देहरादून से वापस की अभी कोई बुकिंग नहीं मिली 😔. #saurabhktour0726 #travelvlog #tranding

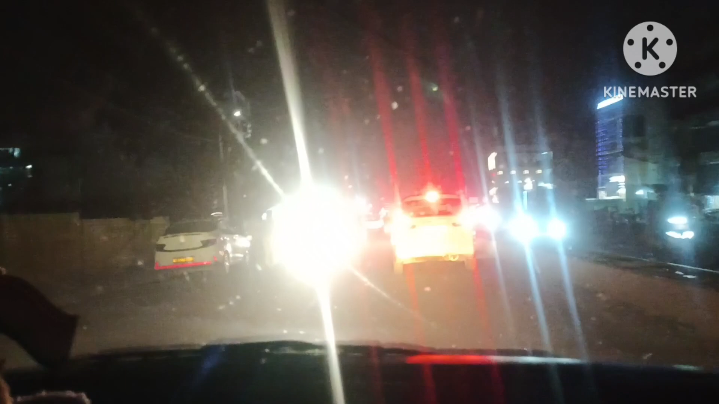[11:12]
रोड ठीक है अभी सीधा प्लॉट पर जा रहा है थोड़ी सी जगह खाली है वैसे गाड़ियां तो भी और आई रही है और देखते हैं महां खड़े होके फिर बुकिंग का अपडेट